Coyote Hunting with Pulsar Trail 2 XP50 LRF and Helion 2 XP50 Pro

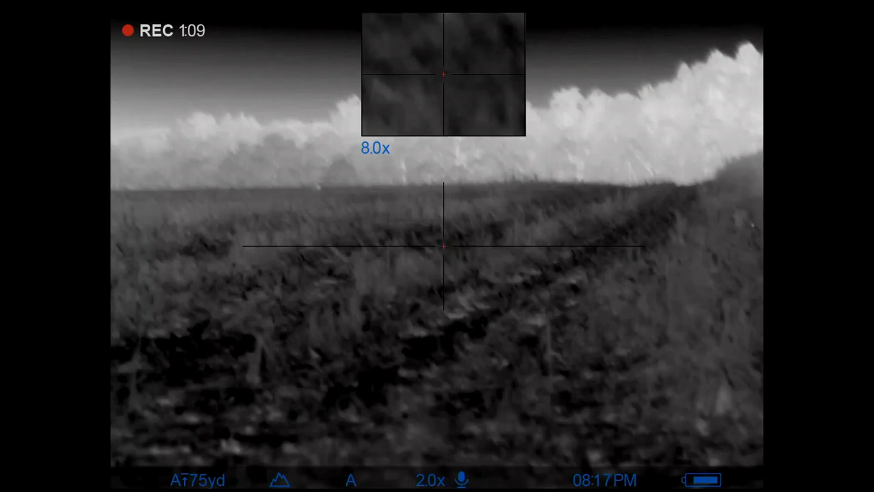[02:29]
Got a couple back there pretty fired up.
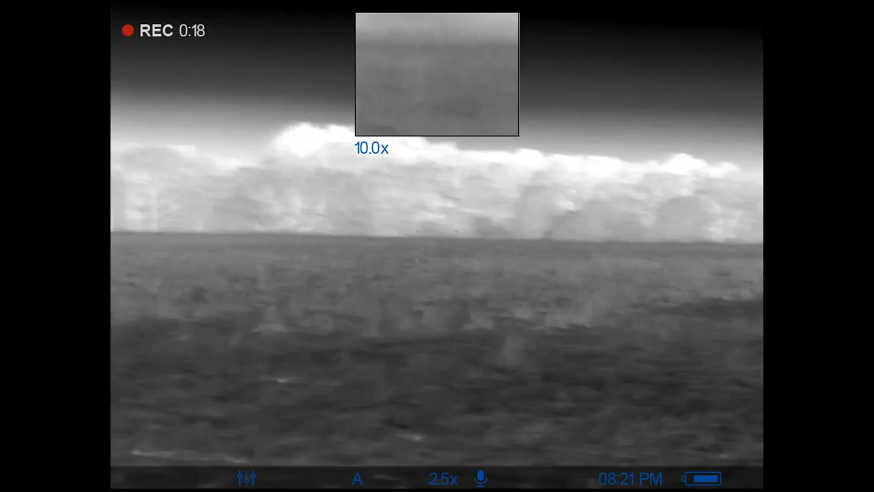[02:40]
Oh, there's one jumping the fence. Man, I'm still shaking from that first one.
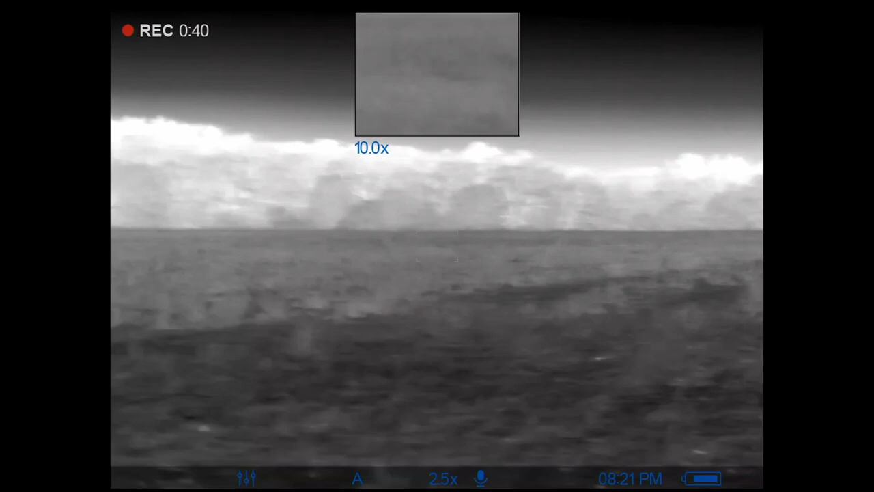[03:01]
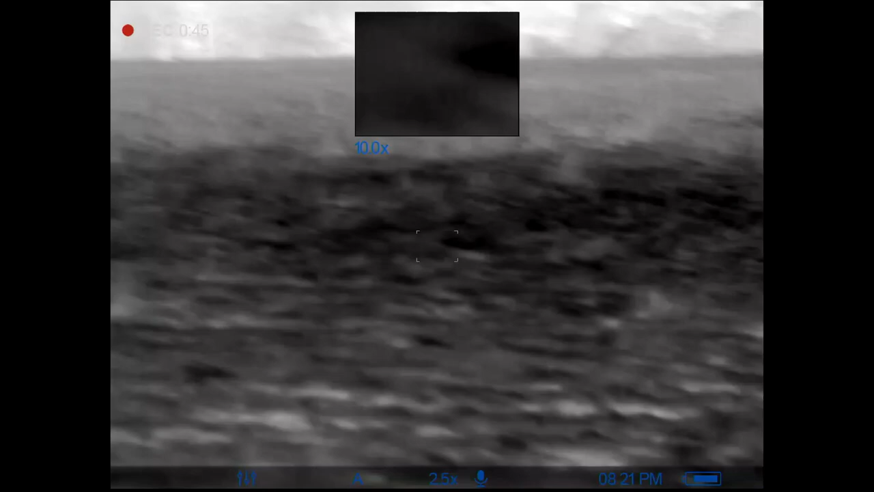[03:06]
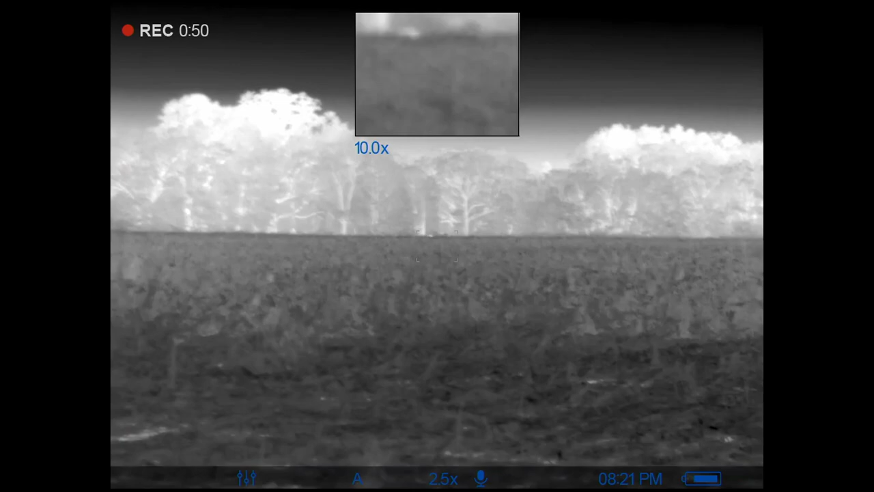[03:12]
Right up here, guys. Coyote number one on the season.
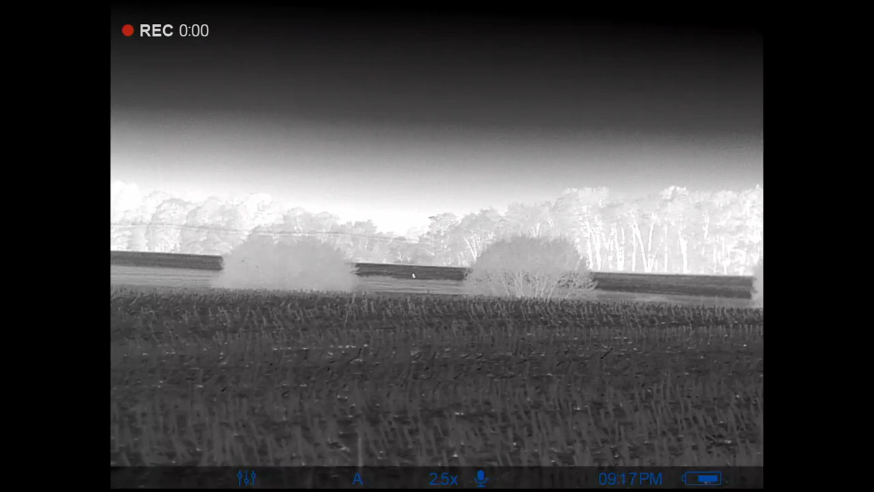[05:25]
think we got one way out there.
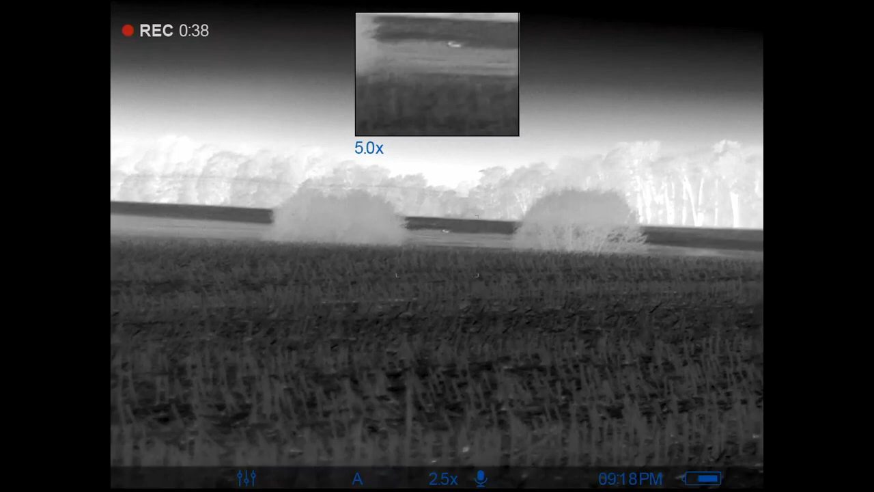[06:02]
Come on in.
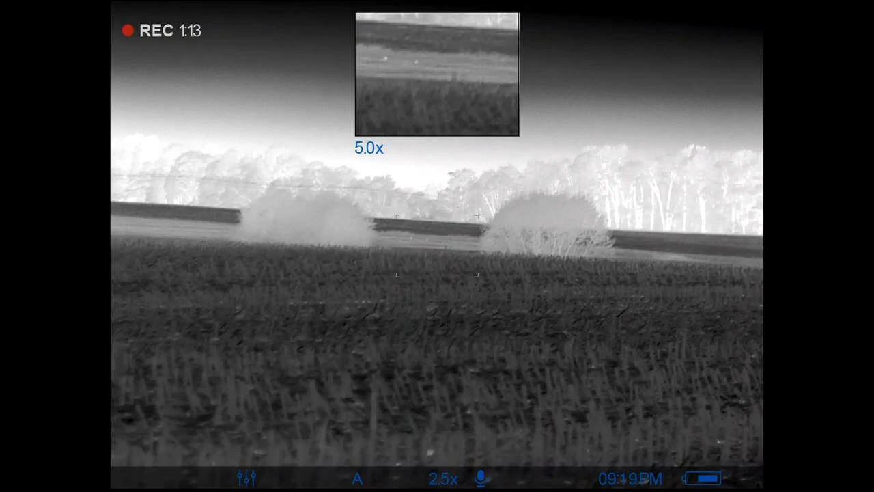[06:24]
Just kicked up some birds over there. I'm gonna switch over to the rifle.
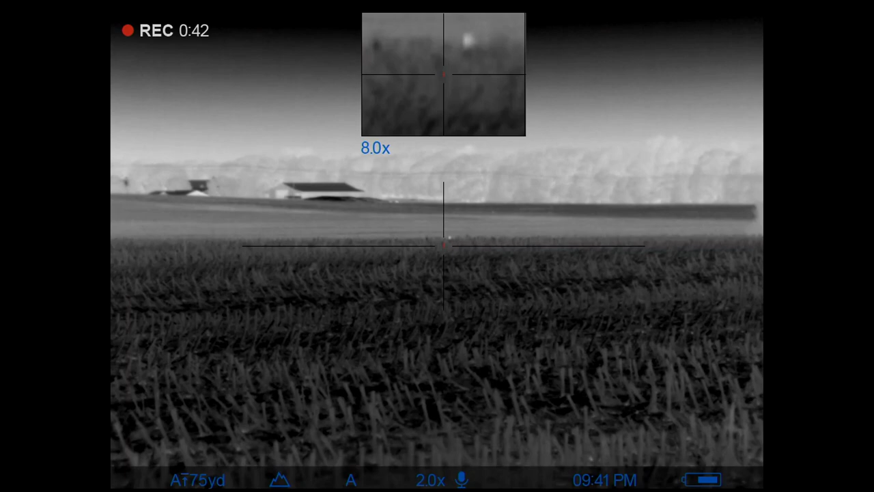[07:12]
The little ravine over there. I've lost him.
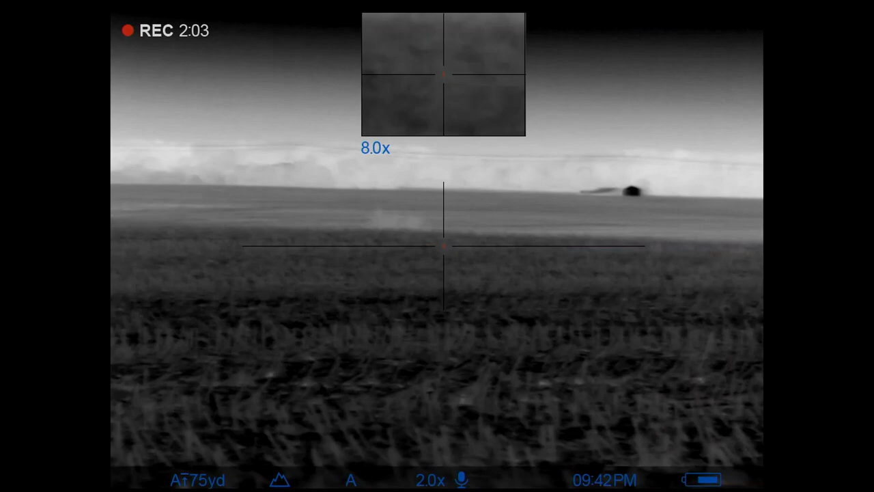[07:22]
Must be just behind that. This tree here in this bush is where it drops off.
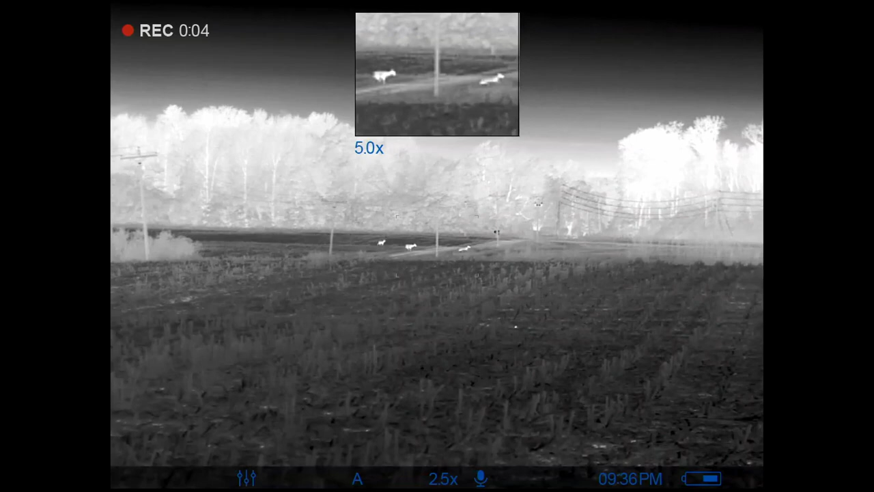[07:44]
That coyote must have winded me, so I decided to switch stands as I never did see it again.
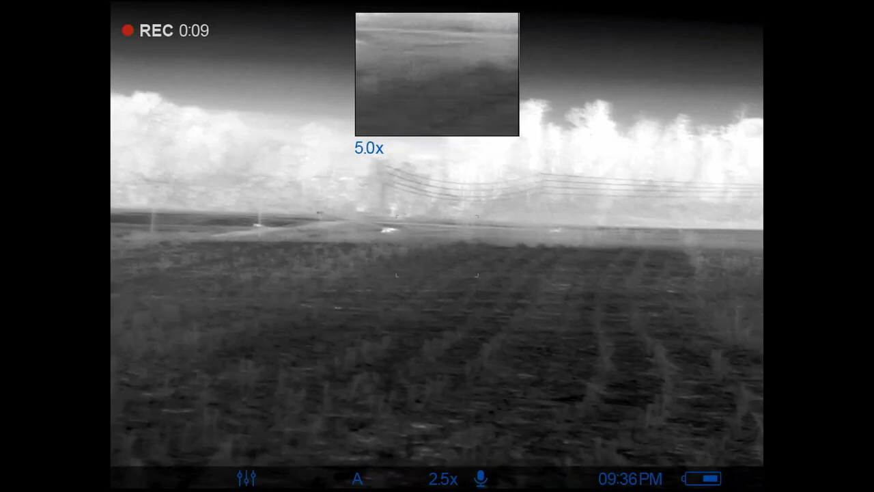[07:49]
Watch this beaver playing around in the creek on stand number 3 while some coyotes were closing the distance.
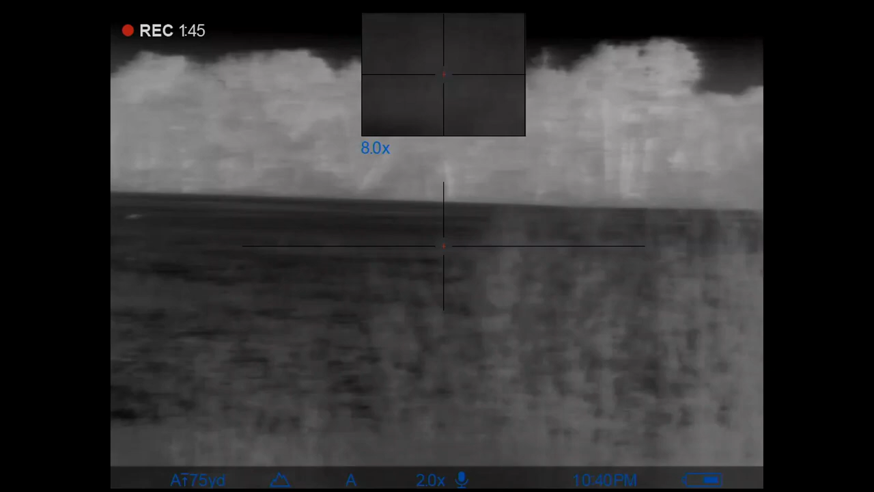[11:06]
I wasn't real sure if this coyote was hit or not, but it continued to run to the right,
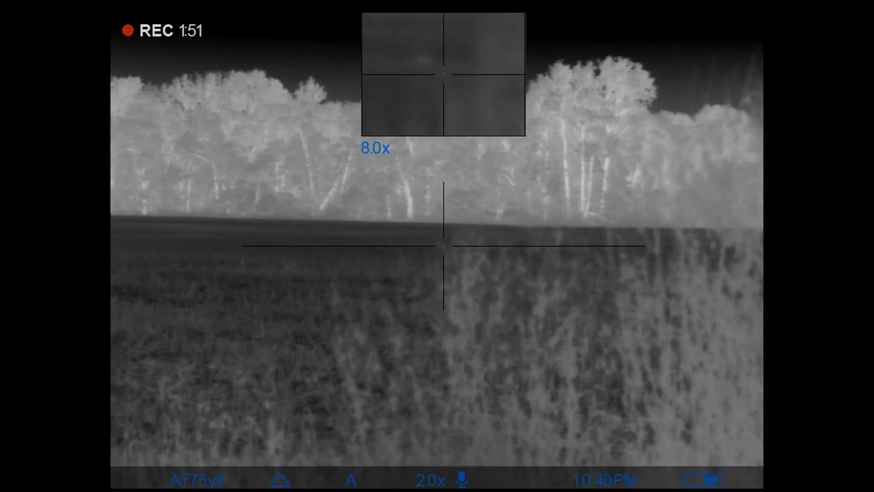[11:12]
and it lays down and beds down in the corn stubble for, I bet, 15 to 20 minutes. Eventually, it gets up to some different sounds,
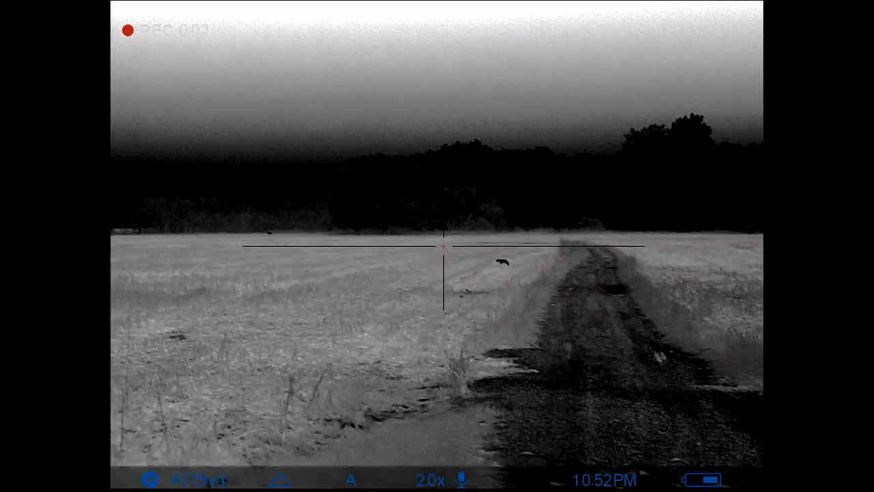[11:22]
moves back across to the left, and beds down on the left-hand side of the farmer's road for another 15 to 20 minutes,
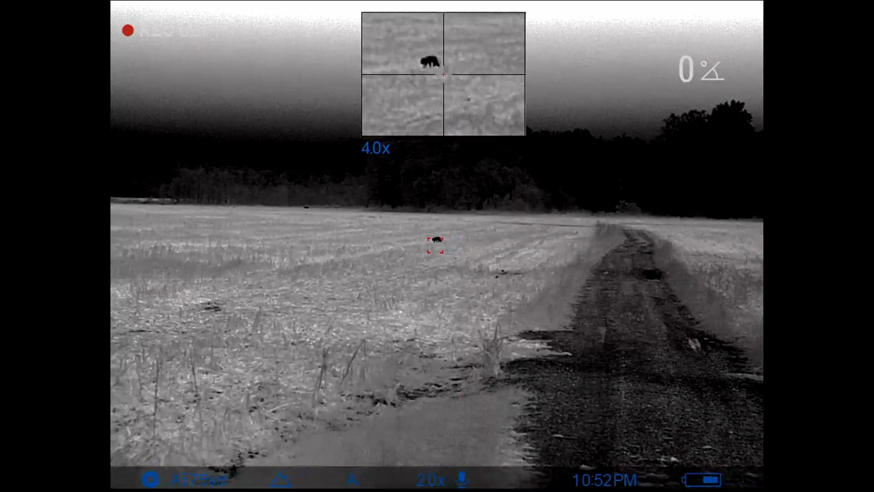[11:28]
and I decide to close the distance.